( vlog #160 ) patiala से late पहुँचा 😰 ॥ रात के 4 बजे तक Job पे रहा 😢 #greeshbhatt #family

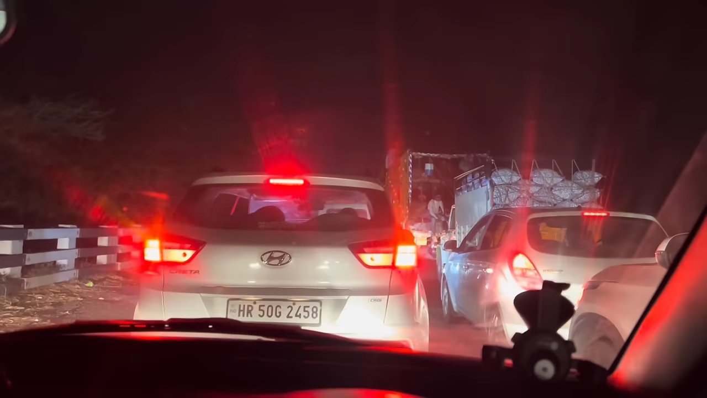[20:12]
त्रैफिक हो गया है लोह बहुत जाधा ट्रैफिक कार यह यहाँ पर
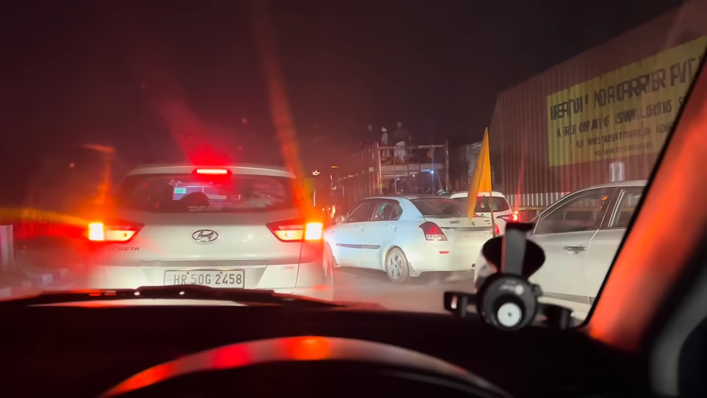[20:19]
मेरे को खुद समझ नहीं आ रहा है क्या हूँ क्या रहा है यहाँ पर कहीं से भी गाड़ी
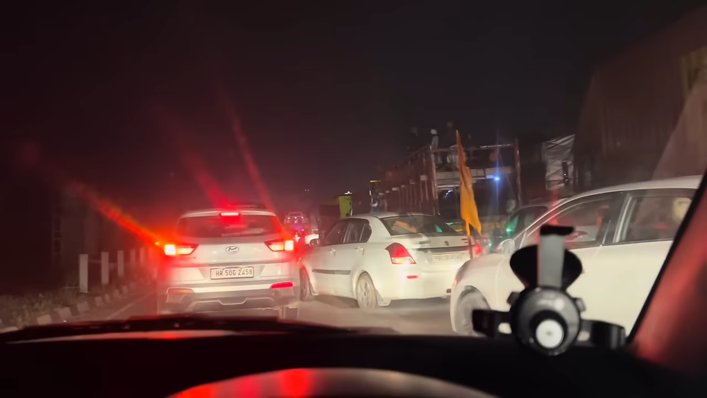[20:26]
आ रही है मैंने पहली बार देखा यह इस साइड इतना है ट्राइफिक के
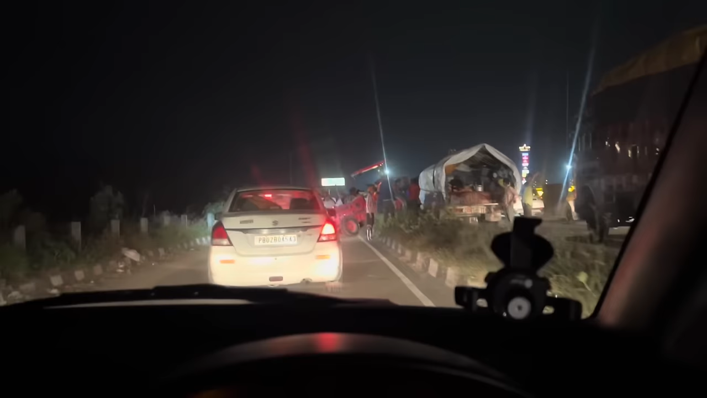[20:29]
तो यह एक्सिएंट हुआ पड़ा है तो यह तेखो ट्रैक्टर की स्थरह इस साइड घुच गुच गया है � तो इसकी विज़े से ट्राइफिक यहां पर हो रहा है